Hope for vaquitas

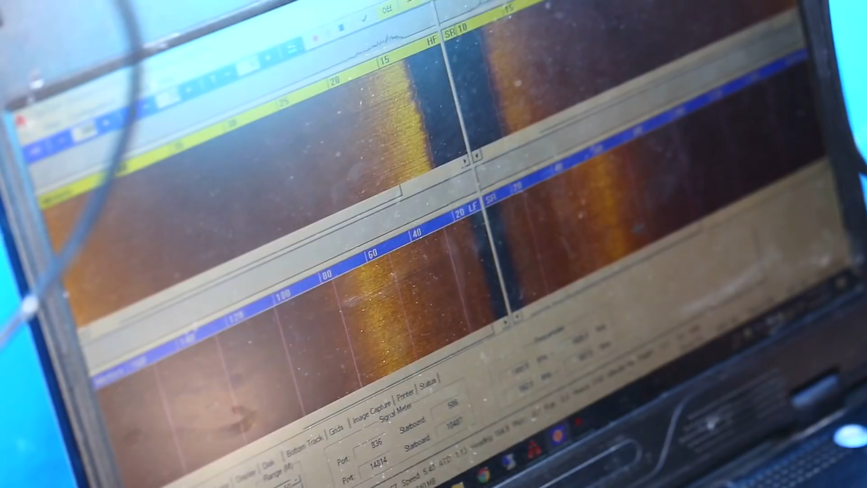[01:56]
The sonar unit is towed behind the last panga, where it provides a visual display to the crew so they can ensure the area is entirely clear and no nets are left behind.